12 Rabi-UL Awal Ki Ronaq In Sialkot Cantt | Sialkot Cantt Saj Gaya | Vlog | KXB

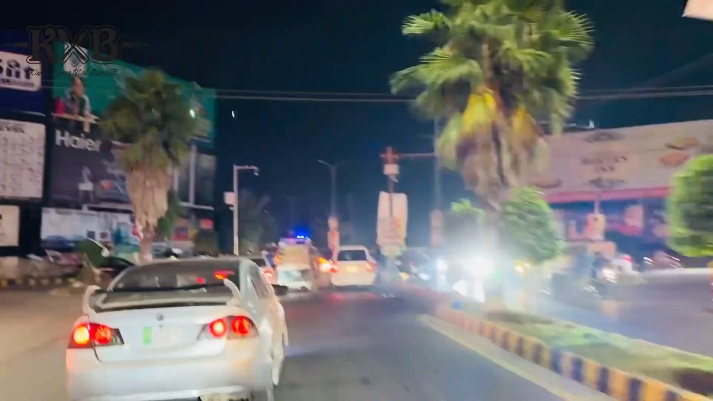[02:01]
नहीं जी, इस टाइम मैं लम इकबाल गेट पे आ गया हूँ।
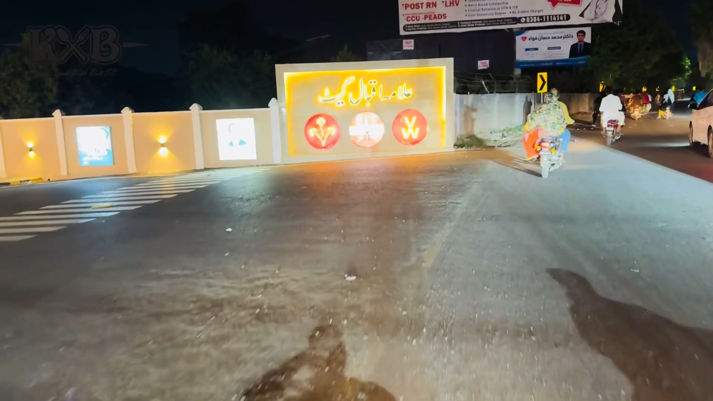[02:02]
इस साइड से भी आप जा सकते हैं कैंट एरिया, बड़ा प्यारा ये गेट बना है जी लम इकबाल गेट।
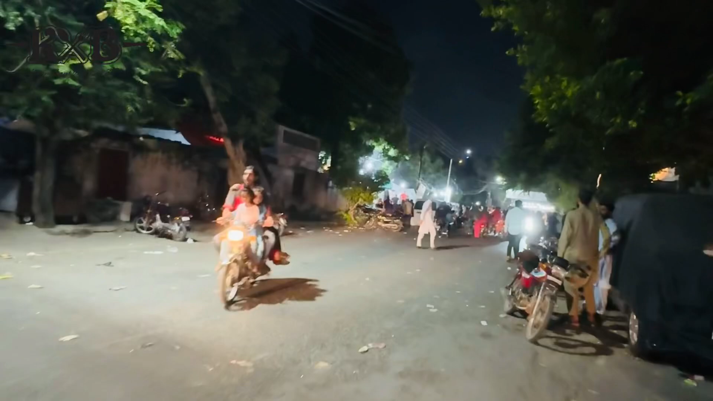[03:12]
रश बहुत ज़्यादा है आज भी, कहीं जनाब ये खाने वगैरह बांटे जा रहे हैं, ये आप देख रहे हैं सामने रश जहाँ नज़र आ रहा है आपको। ये देखें, यानी आप कह लें जी हर जगह ही रौनक लगी हुई है जी यहाँ पर। और ये देखें यहाँ भी चिरागा किया गया है,
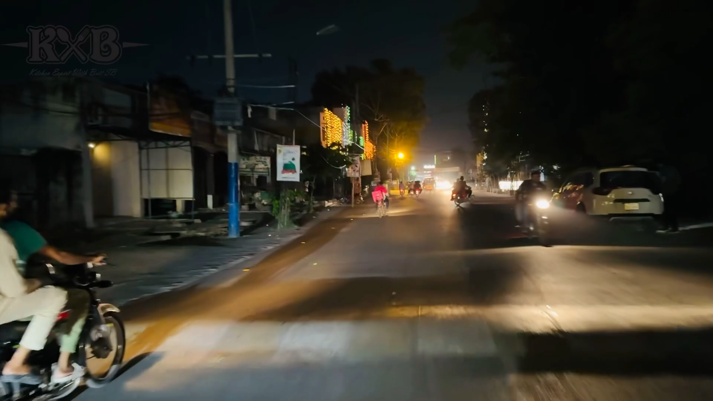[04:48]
ये काफ़ी लोग यहाँ से पढ़ के गए होंगे। ये देख रहे हैं ये लम इकबाल स्कूल कैंट एरिया का, ये भी ब्रांच है और ये भी ब्रांच है।
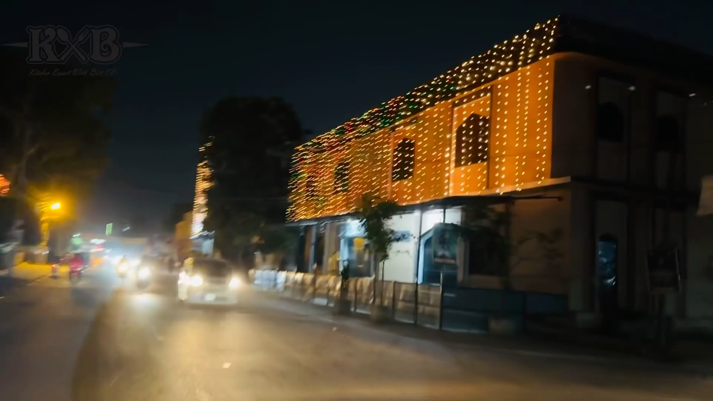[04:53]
ये देख रहे हैं ये यानी हर बिल्डिंग घर
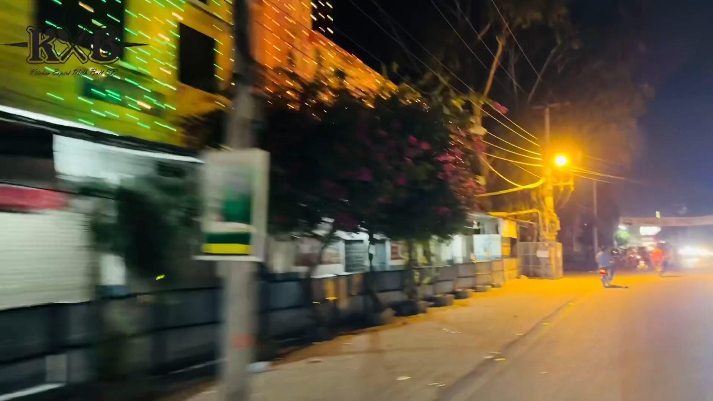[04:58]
सब यानी कैलिबर की लाइटों से सजाया गया है, ये देख रहे हैं।
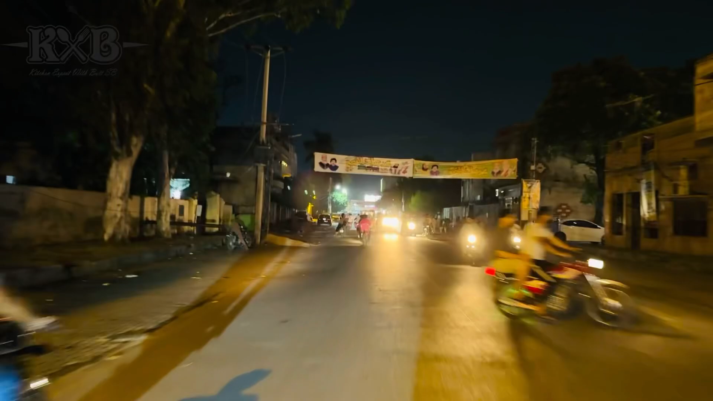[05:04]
तो आगे और चलते हैं जी, आपको घंटा करके भी रौनक दिखाते हैं, फिर इंशाल्लाह व्लॉग का एंड करते हैं जी। बहुत ज़्यादा रौनक है जी कैंट एरिया में आज, कल सिटी में थी आज कैंट एरिया में है जी।
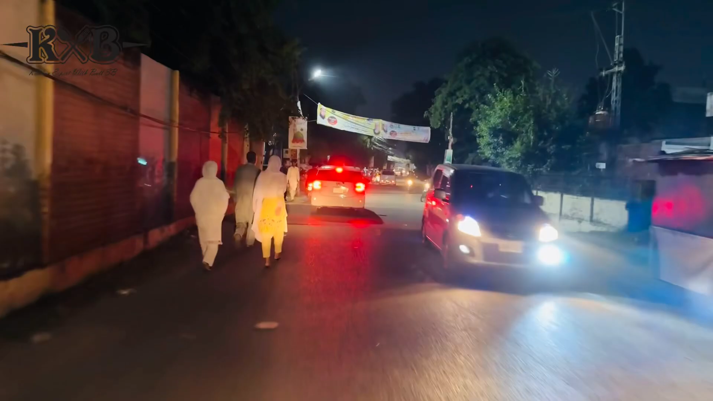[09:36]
और जो मेन रोड्स थी वो सजी हुई हैं वो आपको दिखा दी है मैंने। तो अब वापस हम चलते हैं जी।